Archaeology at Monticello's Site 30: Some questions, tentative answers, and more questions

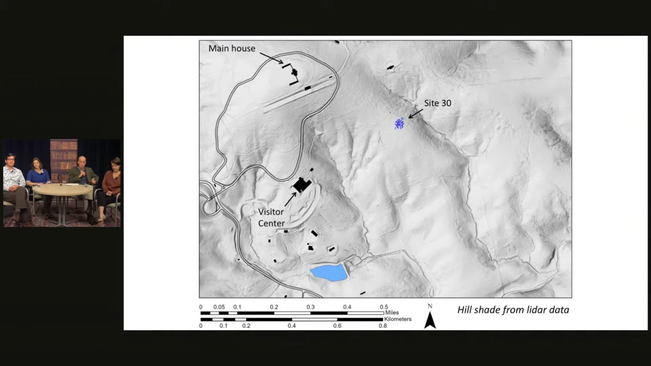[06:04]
and it helps you figure out the elevation of the ground. And then you can use computer software to change that elevation map into a hillshade map, which is what I have here. For convenience, I put the mansion house up in the top left. It has the modern loop road around it as well, and the visitor center in the kind of in the middle. You see Site 30 in kind of in the upper middle part, which has lots of little tiny, for those who have good monitors or good video screens at home, lots of little blue dots, where it says Site 30.
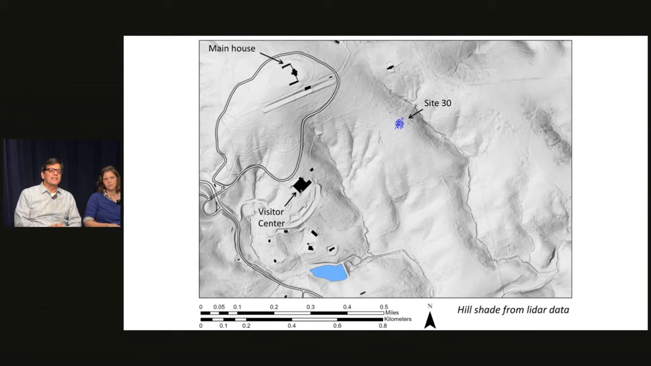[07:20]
Just for reference, if you see kind of halfway between the visitor center and Site 30, that kind of fan like structure. Those are a series of deep valleys. So this was a ideally situated on a flatter area. And in relation to the larger Monticello landscape during the late 18th century, let's go to the next slide.